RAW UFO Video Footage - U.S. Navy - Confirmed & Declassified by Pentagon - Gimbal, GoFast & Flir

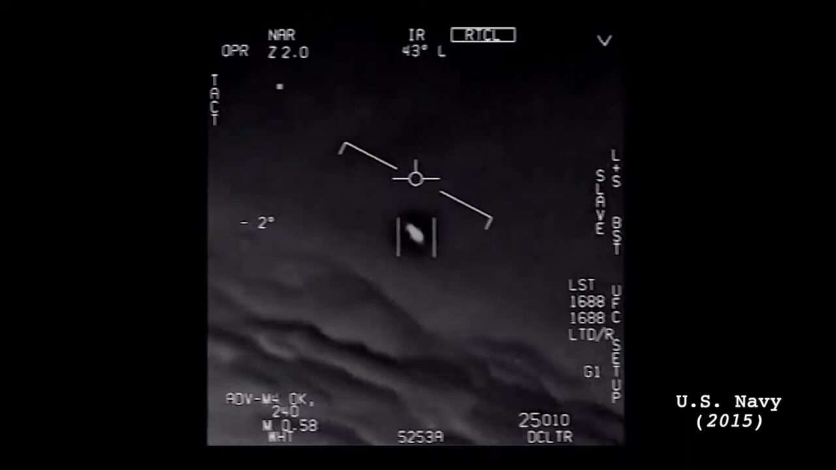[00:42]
. . We're all going against the wind. The wind's a hundred and twenty knots far west. Don't get that thing, dude. That's not our LNS though, is it? It's not. It is an LNS, dude.
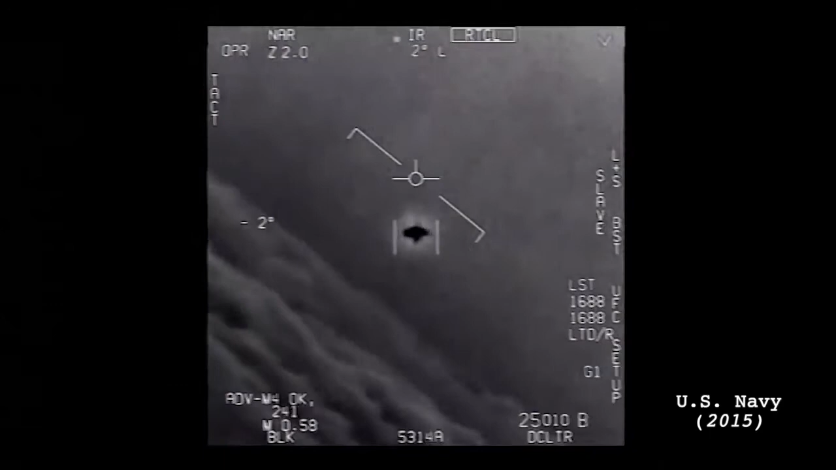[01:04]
What is that thing? It's rotating.